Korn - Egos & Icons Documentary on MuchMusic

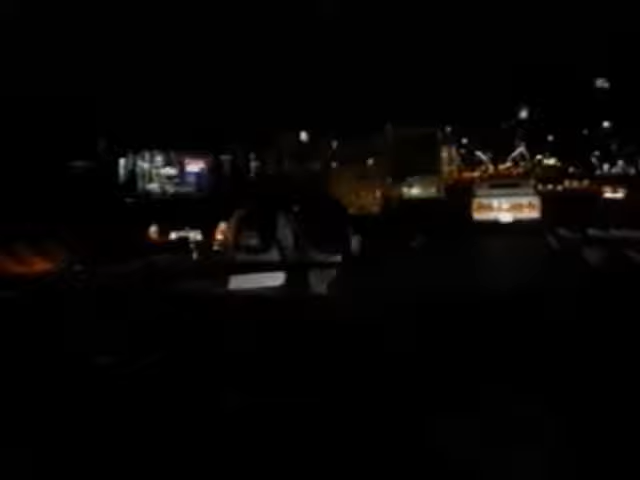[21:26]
Okay, as you can see, it's still nuts, people chasing after the limo. Oh, look at this, check it out.